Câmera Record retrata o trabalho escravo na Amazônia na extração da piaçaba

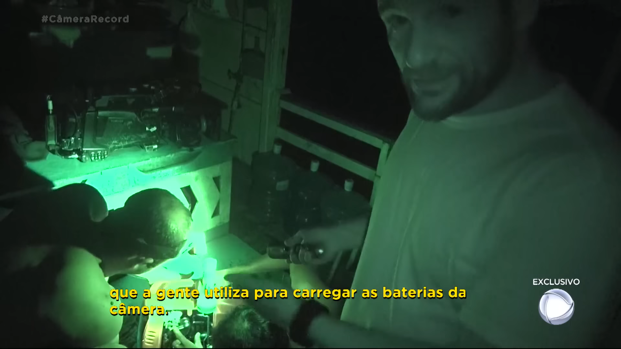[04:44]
da câmera Só que agora Ele também parou de funcionar Então a gente está
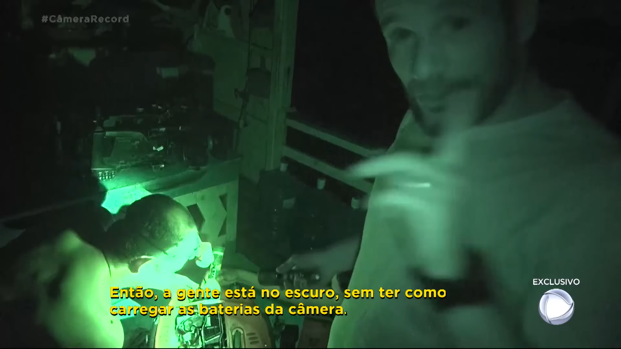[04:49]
no escuro Sem tempo Carregar as baterias da câmera